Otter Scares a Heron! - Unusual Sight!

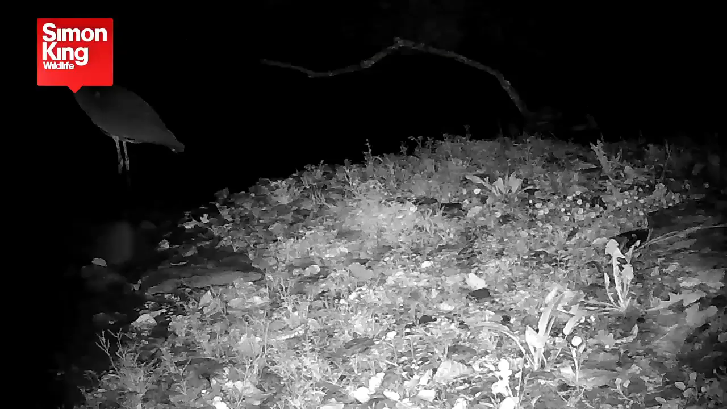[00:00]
It's not unusual for us to see herons during the hours of darkness on River Cam.
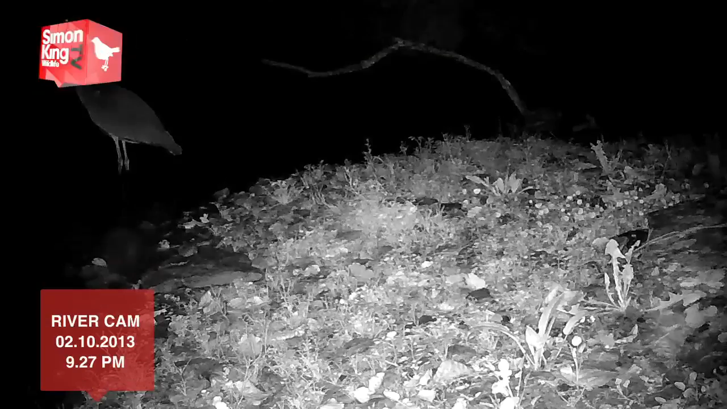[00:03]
It is less common, however, to see them rubbing shoulders with another river resident. Who's coming round the corner? Hey, get out of the way, because it's one of the otters.
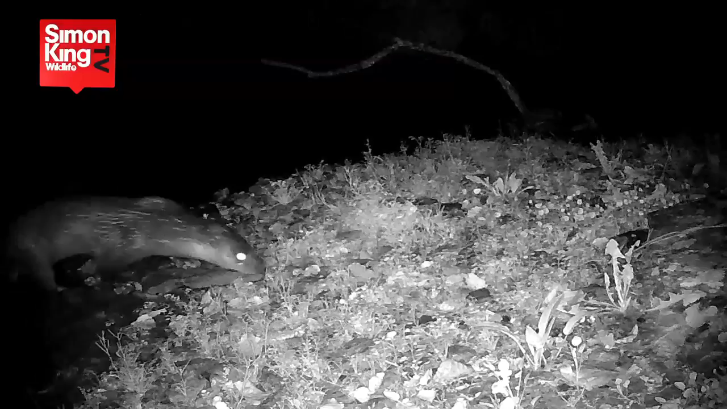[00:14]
And it's a wise heron that moves aside, because from time to time, otters do eat birds. On this occasion, though, just sniffing and checking her territory.